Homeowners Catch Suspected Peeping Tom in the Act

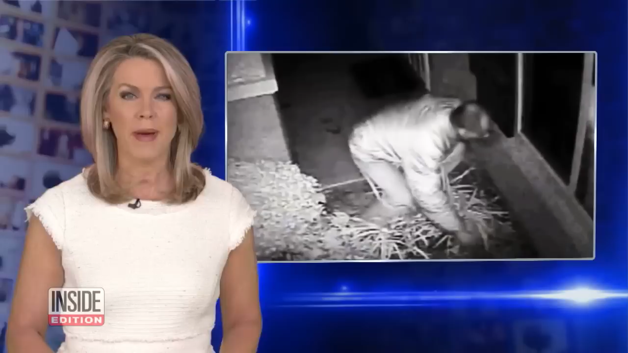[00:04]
And while tiny cameras can make it easier for creeps to spy,
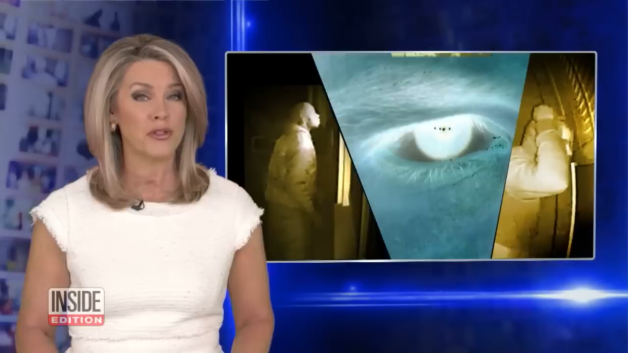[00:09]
they've also made it possible to nab some of those voyeurs and prosecute them. Lisa Guerrero reports.
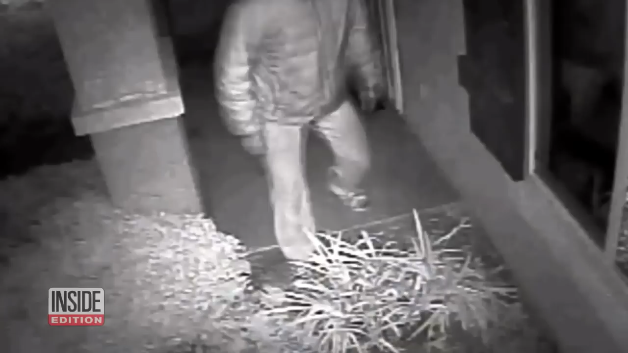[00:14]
It's a disgusting invasion of privacy.
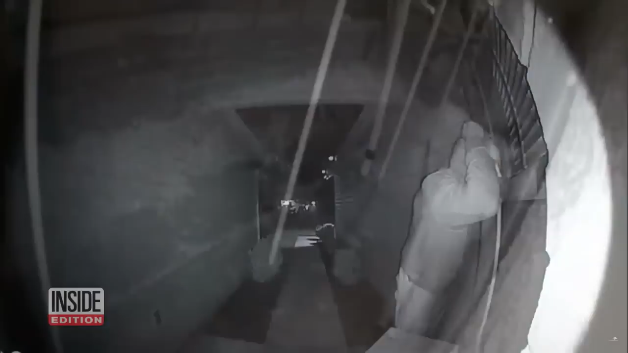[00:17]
Creepy guys peeking into your window without you ever knowing.
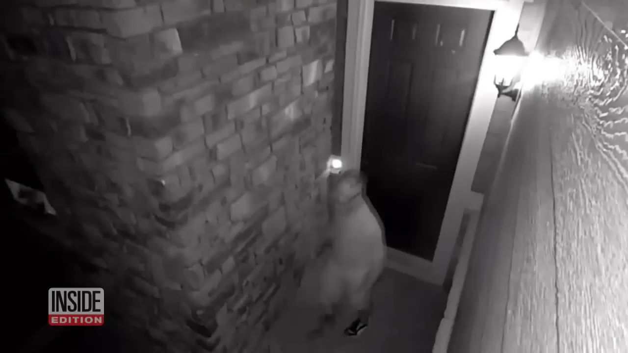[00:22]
This 36-year-old businessman from Colorado was caught red-handed looking inside a 17-year-old girl's bedroom window. And this guy has the nerve to take a chair to get a better look inside a bathroom window.
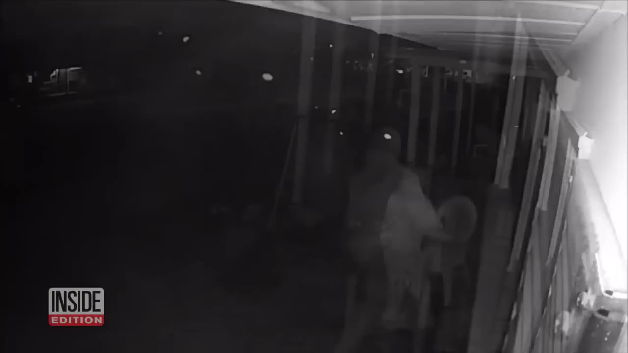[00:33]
By the way, he's a registered sex offender from New Jersey.
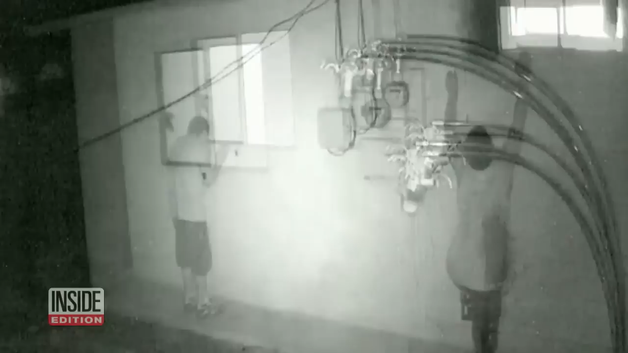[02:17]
He actually climbed a wall to get a better look into the bathroom.